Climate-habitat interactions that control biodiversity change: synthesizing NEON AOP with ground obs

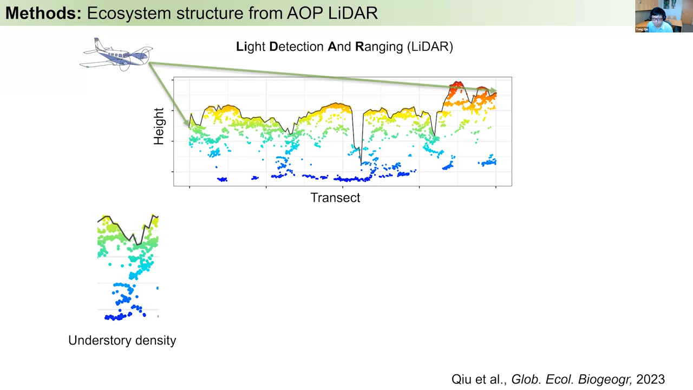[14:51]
A dense understory may influence ground beetles' foraging efficiencies, but also reduce its exposure to predators, so we include that as an important predictor in the model. The second metric is gap fraction in a forest stand, where purple color are the gaps and yellow are the tree crowns. As I mentioned in the previous slides, it is a primary contributor to the climate habitat interaction that we will test in this study. Finally, there is terrain roughness, which can be derived using the ground elevation that LIDAR measures. It potentially influences the mobility of ground beetles when they are moving on the ground.